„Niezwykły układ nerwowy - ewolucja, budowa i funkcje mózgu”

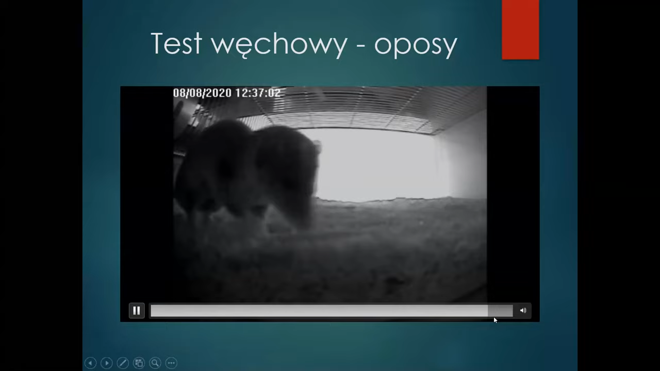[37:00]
że jeszcze kopał wciąż w tym samym miejscu, szukał, bo ten zapach właśnie był skojarzony z czymś bardzo przyjemnym.
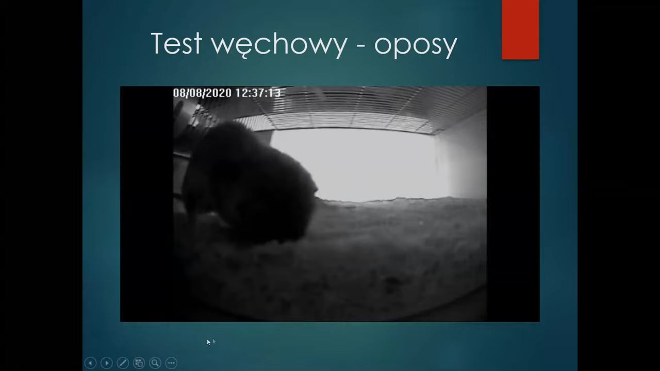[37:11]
Zatem widzicie, że ochosy bardzo szybko nauczyły się i już trzeciego dnia świetnie rozpoznawały, gdzie znajduje się ten zapach skojarzony z nagrodą.